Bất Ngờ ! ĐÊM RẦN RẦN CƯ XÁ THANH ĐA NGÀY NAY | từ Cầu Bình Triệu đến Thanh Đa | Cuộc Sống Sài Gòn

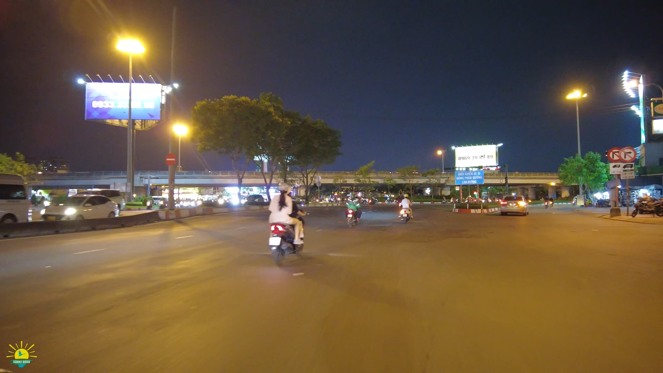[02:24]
rồi chúng ta sẽ về cầu Bình Triệu nha anh chị ha. Ở trên là con đường quốc lộ đó, có tên là Phạm Văn Đồng. Mỗi lần mà Xin Y đi Biên Hòa là Xin Y cũng đi đường này,
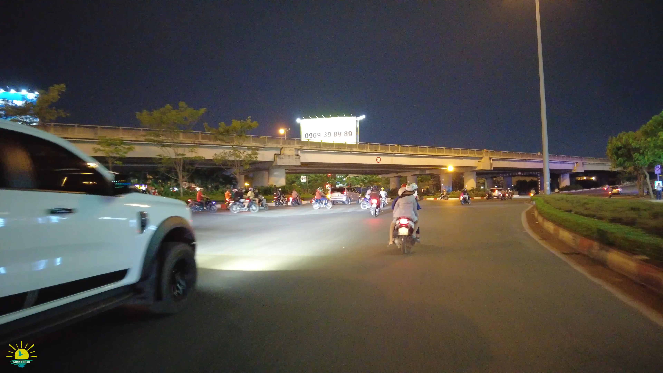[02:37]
từ phi trường Tân Sơn Nhất rồi đi về cầu Quá An, cầu mới đó.
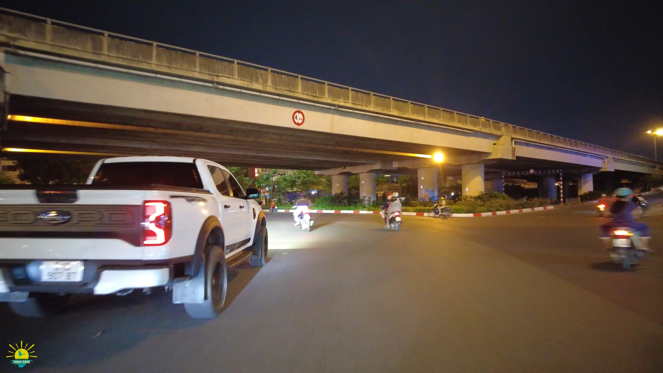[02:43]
Rồi bây giờ là chúng ta cùng lên cầu Bình Triệu nha anh chị ha. Bây giờ thì nó có hai cây cầu, cầu cũ và cầu mới. Thì đối với cầu cũ thì được xây dựng năm 1973,
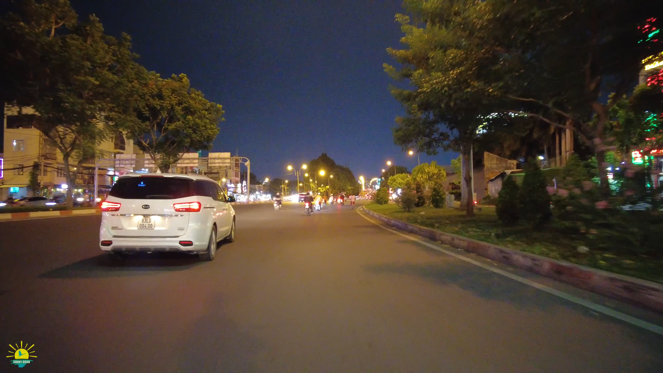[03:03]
và cầu mới thì 2002. Và nơi đây thì có bến xe Miền Đông.
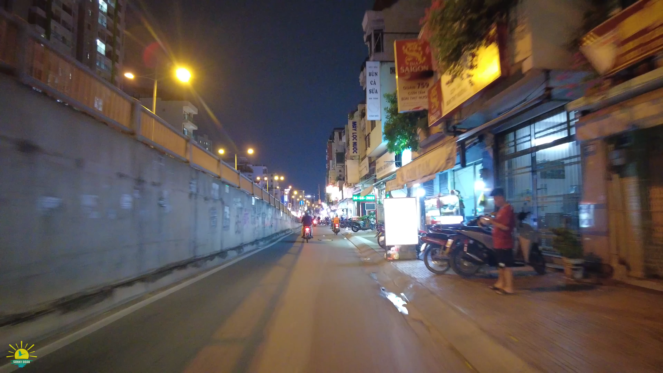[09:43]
Bây giờ rộng lắm. Nếu mà chúng ta đi thẳng là chúng ta về với Hàng Xanh. Sunny sẽ tới kia, Sunny sẽ quẹo lại, bọc lên cầu kênh.
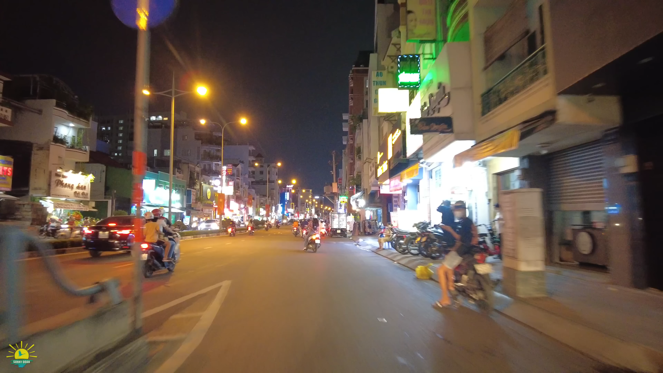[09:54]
Đấy, con đường anh chị thấy con đường rộng không?
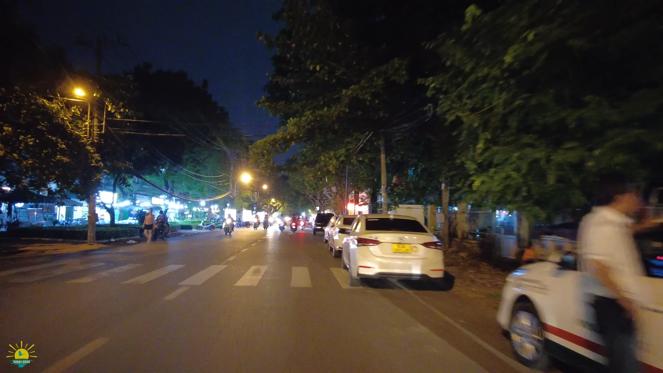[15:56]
Quán nhậu mà cũng vắng khách lắm anh chị, không phải là đông đâu.
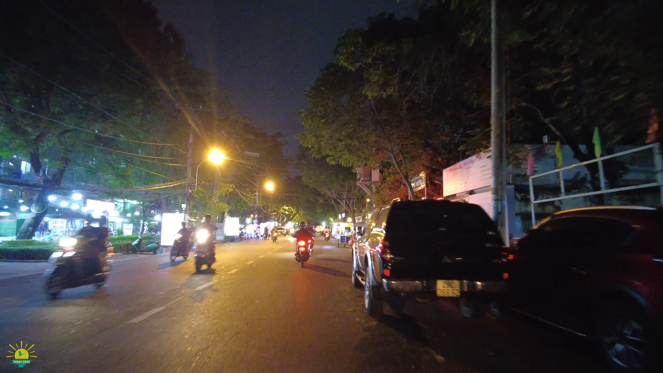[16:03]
Thấy bàn ghế không mà không có một cái để chia.
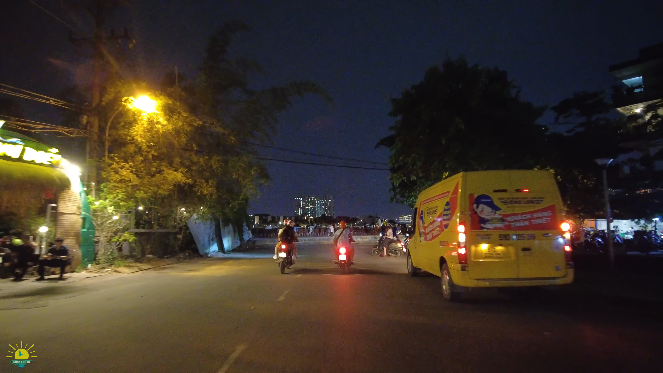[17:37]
Thì các bạn trẻ thì cũng ra đây hóng gió, uống cà phê, ăn hột vịt lộn, bò bía.
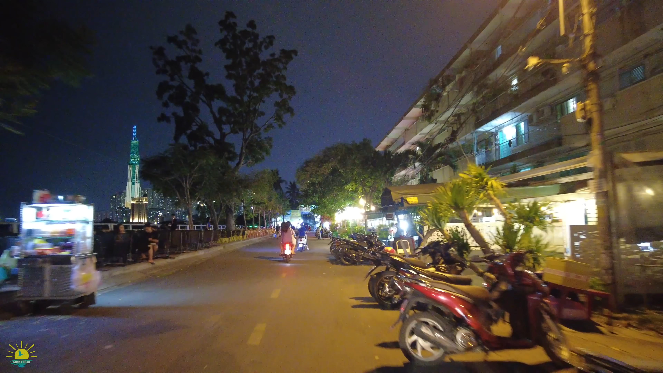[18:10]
Hy vọng là anh chị sẽ thấy những cái hình ảnh này anh chị ha, nhưng mà nó cũng vắng lắm.
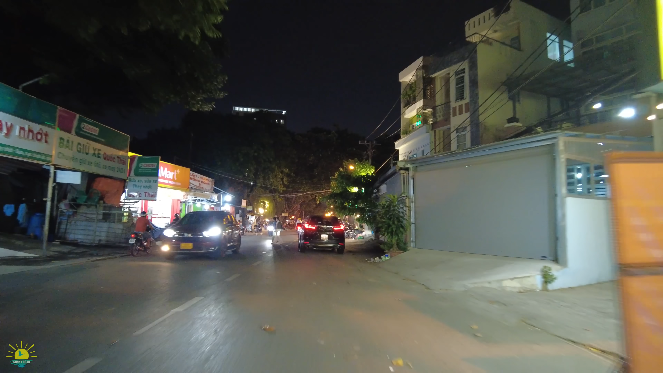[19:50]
Đối với dòng sông Sài Gòn, ngắm sông cái view đó thì đa số bạn trẻ thôi. Còn đây là quán nhậu cũng không có đông,
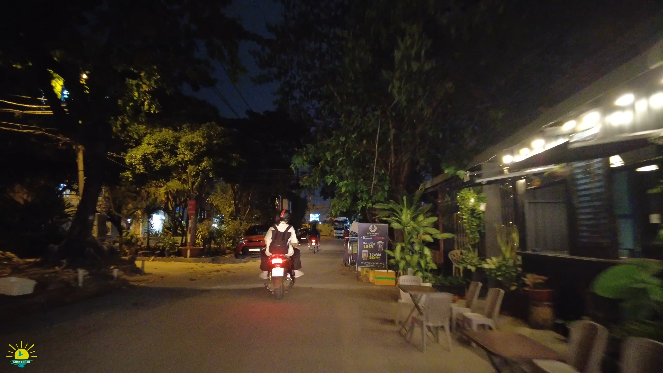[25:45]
Anh chị cũng có thể lấy đi bus sông hoặc là đi xe taxi
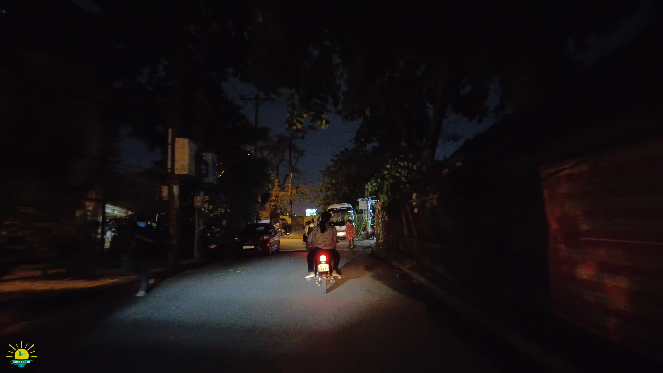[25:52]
để mình đi vào đây mình vui chơi cả ngày. Làng du lịch Bình Quới thì nó thiết kế giống như cái miền Tây thu nhỏ anh chị, đống rơm,
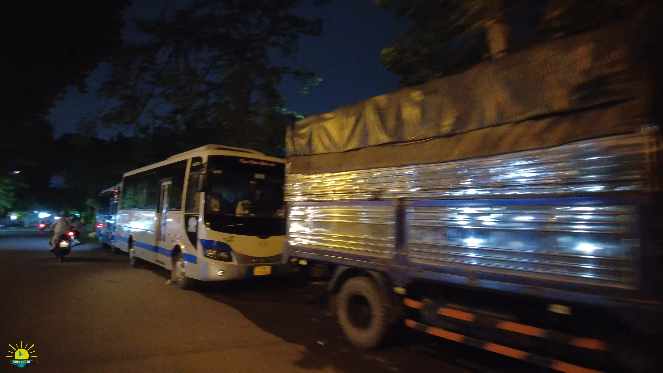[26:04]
bãi cỏ, ao sen, những cái nhà lá.
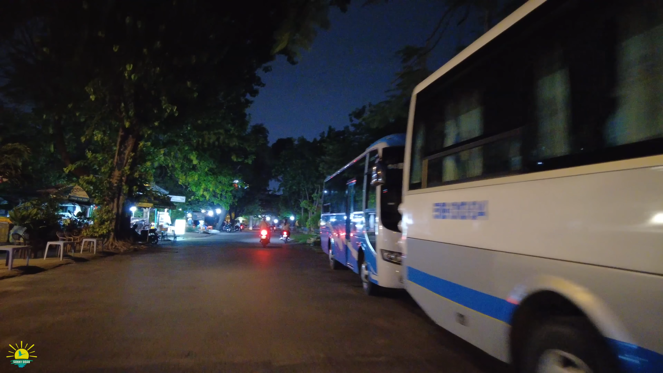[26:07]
Đây là khu vực bến sông, chỉ chạy ban ngày thôi anh chị ha.
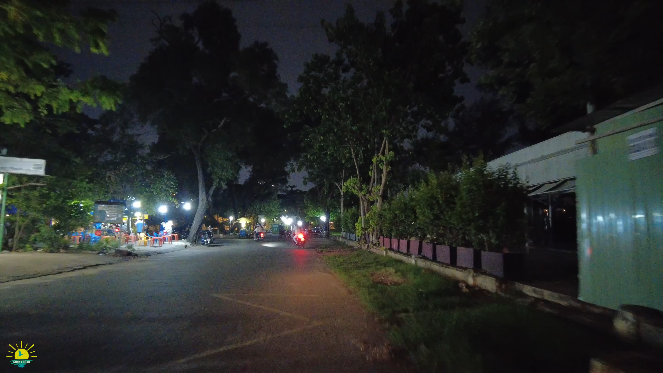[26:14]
Và ở đây thì đó, chúng ta ở đây có công viên. Ngày xưa là nguyên cái dãy này là quán cà phê, nhưng mà giờ nó trở thành một cái công viên rồi anh chị.
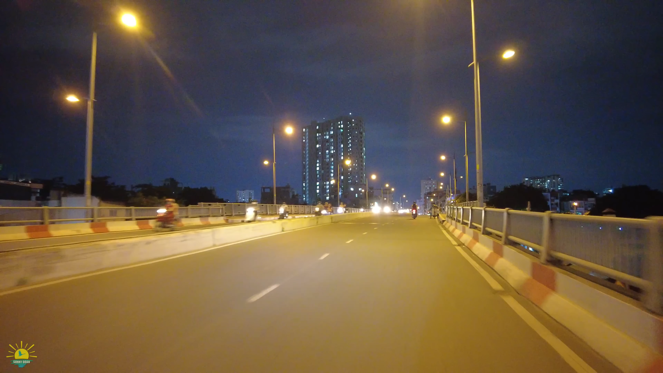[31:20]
giống như là lục bình trôi trên một dòng sông Sài Gòn vậy đó. Nó mát, mát lắm anh chị. Và đây là cầu kinh. Và Sunny cũng gửi lời kính chúc cô chú anh chị luôn vui khỏe nha. Rất là vui được chở cô chú anh chị đi vòng vòng để chúng ta thăm lại mảnh đất cư xá Thanh Đa, bán đảo Thanh Đa ngày ấy và bây giờ ra sao.